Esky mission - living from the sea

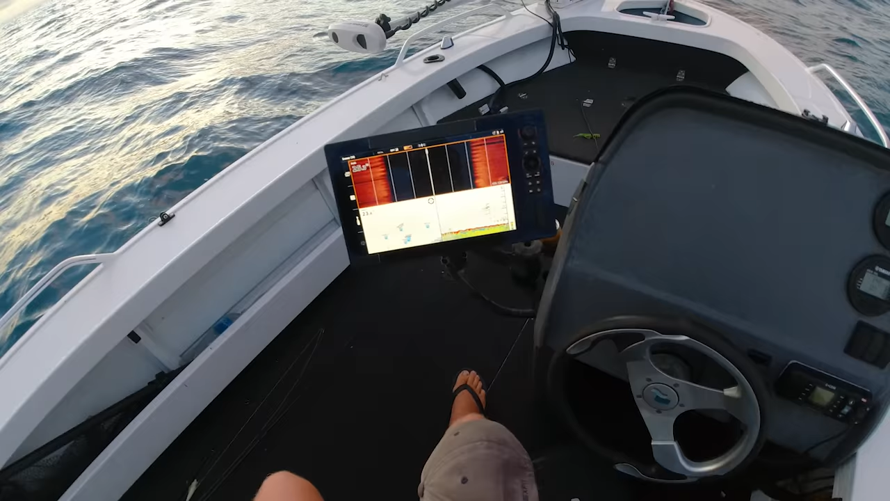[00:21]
Look at that. Sounder, Mackie's galore.
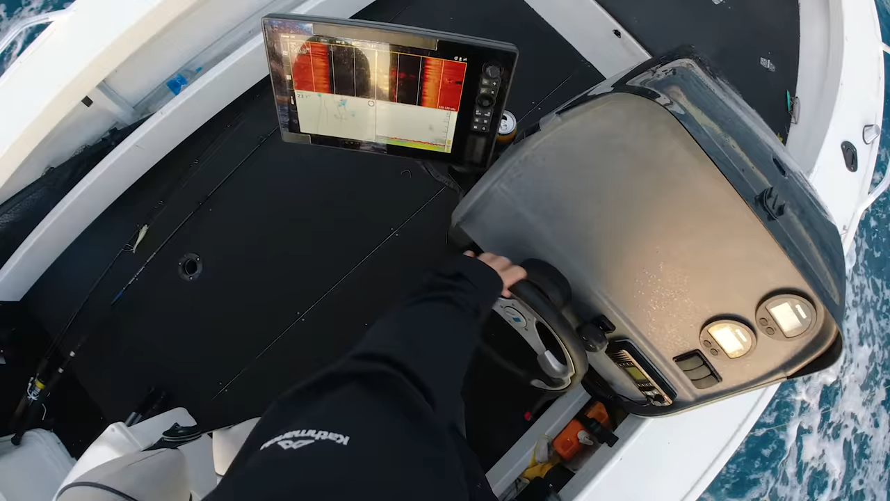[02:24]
Look at that on the sound. We're a bit under the boat here.